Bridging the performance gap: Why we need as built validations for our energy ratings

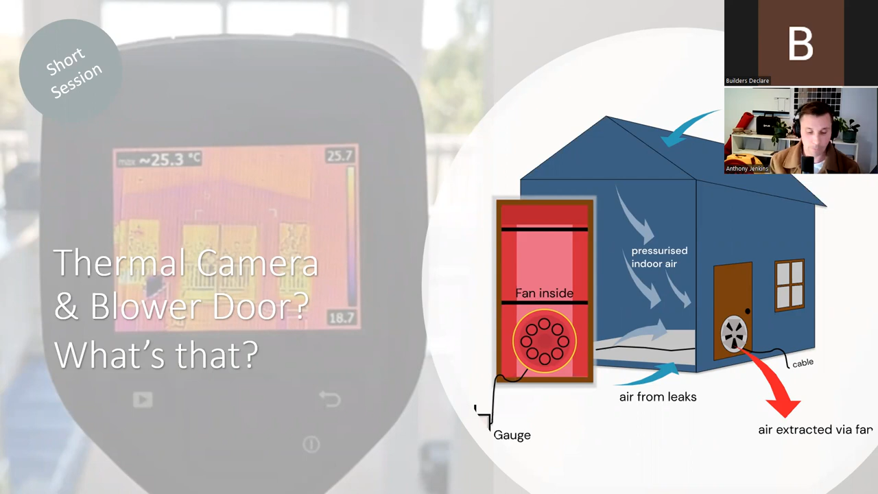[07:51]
You can rent and buy the cameras and blower doors in Australia. And there are plenty of helpful instructional videos on how to use them online. So, this is a, yeah, an image we've taken on our thermal camera, and it does a fantastic job of picking up where the insulation is missing or defective. And we can just see that where the bright yellow portions are, that's the area that we can see where there's no insulation in this case.